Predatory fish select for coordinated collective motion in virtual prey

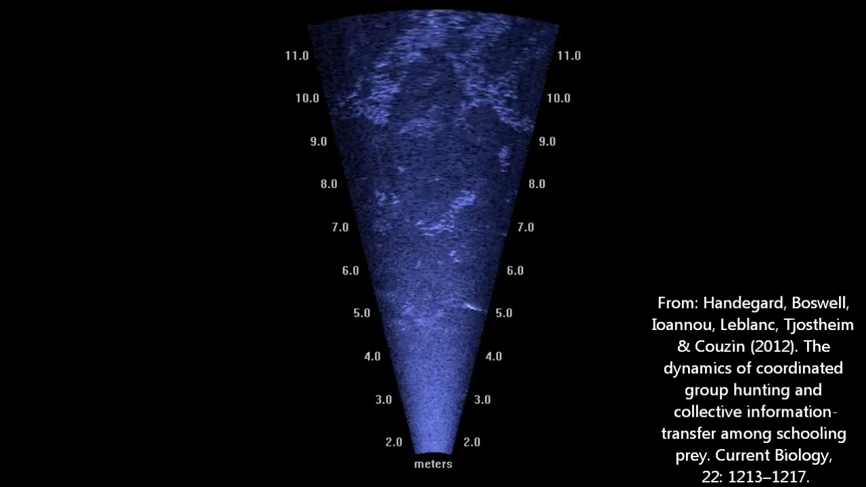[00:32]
For example, in this acoustic video recorded as part of a previous study of predator prey behaviour in the Gulf of Mexico. Individual prey in the shoals are seen to respond both to predators and to their neighbours. The result is a high dynamic system with high levels of coordination between prey to help maintain the group and hence reduce the prey's risk of being eaten.
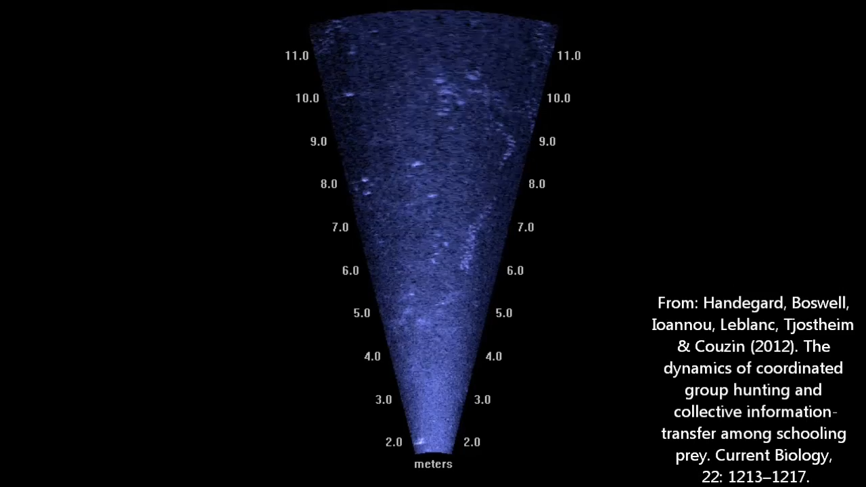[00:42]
To test whether being in a coordinated group really does reduce risk, ideally we would manipulate the prey's behaviour and examine what effect it has.